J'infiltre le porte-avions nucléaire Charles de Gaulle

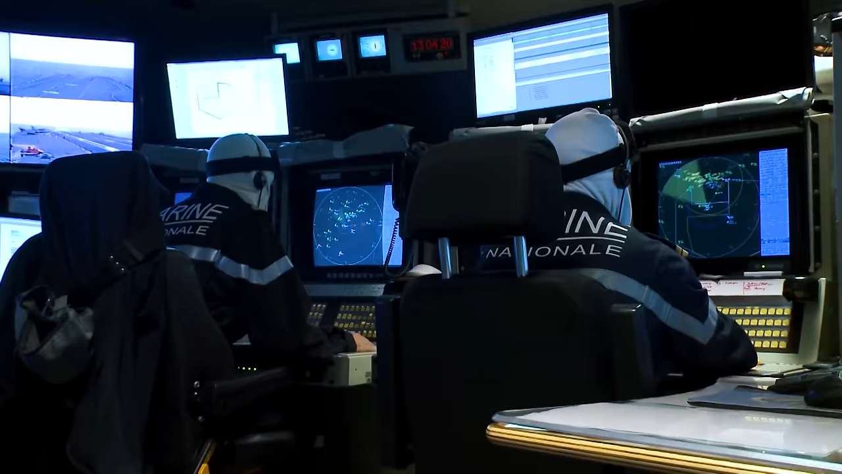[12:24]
mais il y a une surveillance à 360, c'est quelqu'un qui vous attaque en bateau ?
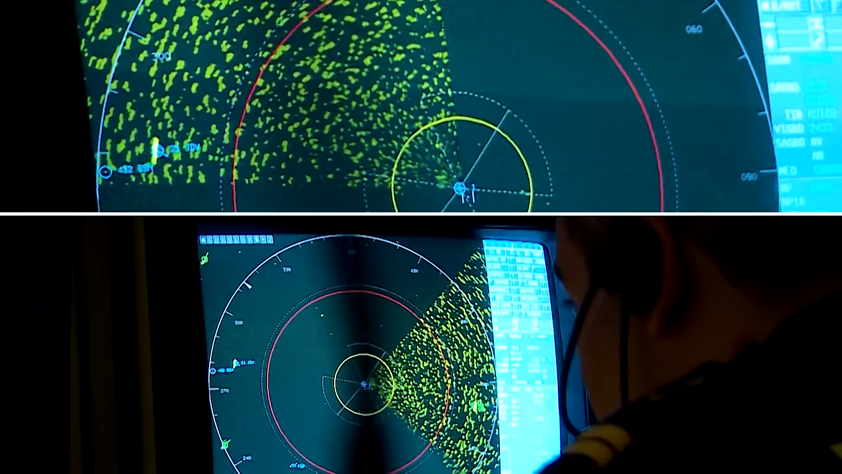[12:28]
Voilà, donc il y a une surveillance radar, visuelle, on peut répondre à 360.